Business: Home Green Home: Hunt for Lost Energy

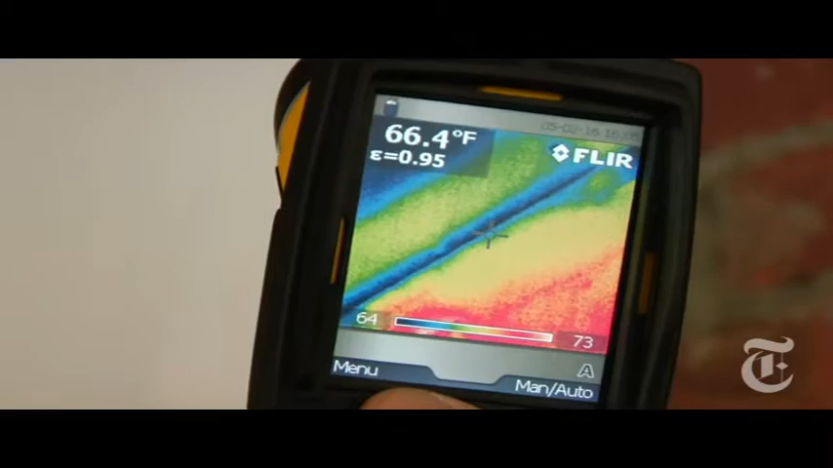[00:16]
On screen: spot 66.4°F
the blue is almost equivalent to the temperature of the exterior we hired green tree energy to do
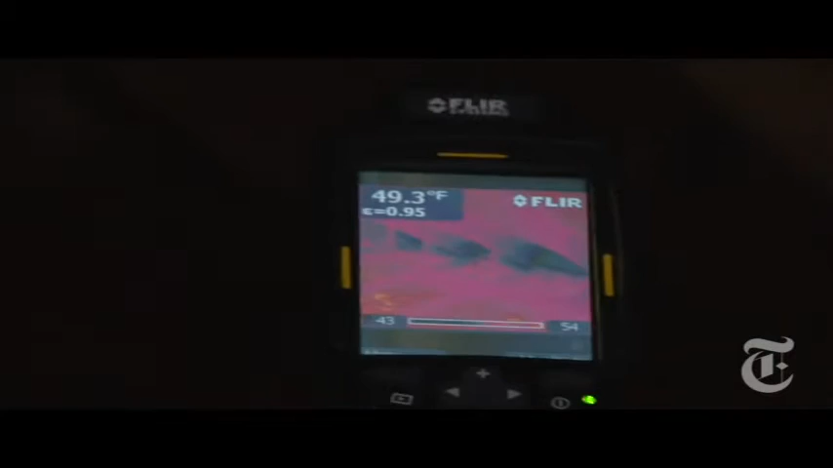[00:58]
On screen: spot 49.3°F
heat going through the insulation wow and the blue is the cold that's coming through the ridge vent and they found